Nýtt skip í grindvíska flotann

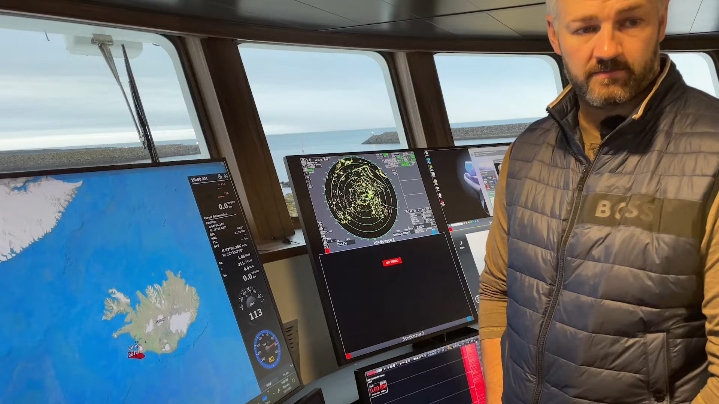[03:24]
Já. Þú ert með myndavöyla kerfi hérna og þetta er matrixa, þannig að þú raðar þessu upp eins og þér finnst þagilegast að horfa á þetta.
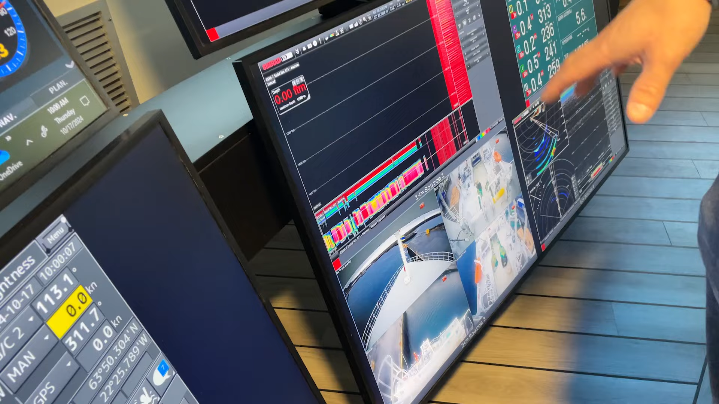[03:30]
Þú getur stillt þetta svolítið eftir þínu höfði og svo bara ítir á eitt takk og þá við stýrimannum koma með sína stillingu.
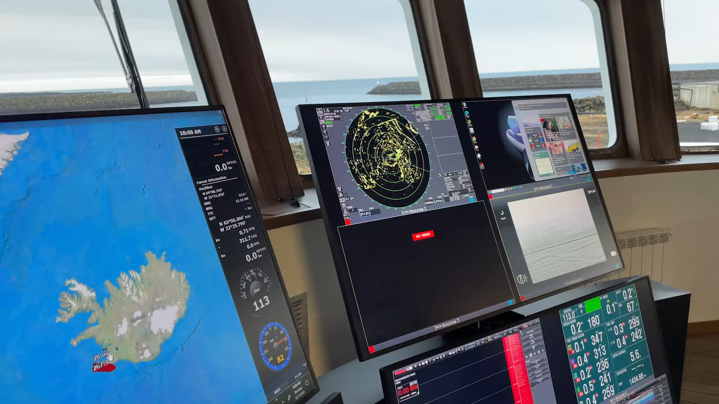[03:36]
Þannig að þú getur verið með hérna fimm eða sex stillingar á þessum skjámi.